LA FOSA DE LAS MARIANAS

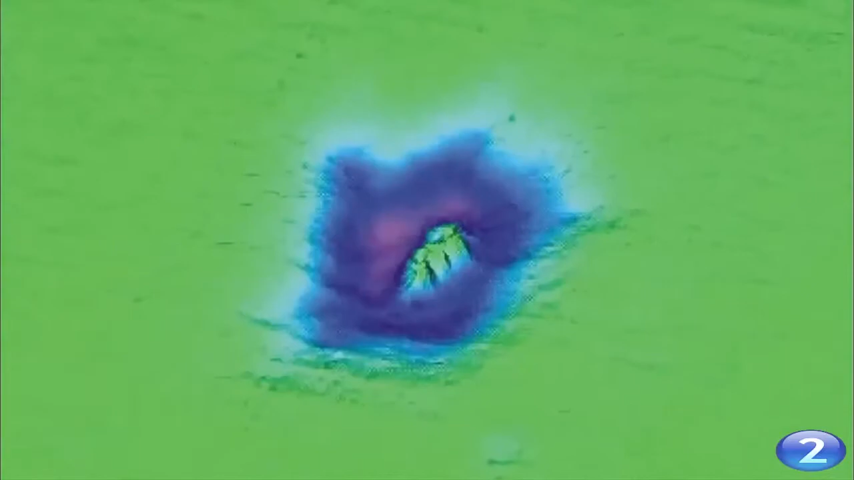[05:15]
Pero más tarde, los hidrógrafos descubrieron que podían usar estos aparatos para hacer mapas del fondo marino, puesto que era mucho más fácil y barato que usar un gran número de marineros hundiendo cuerdas.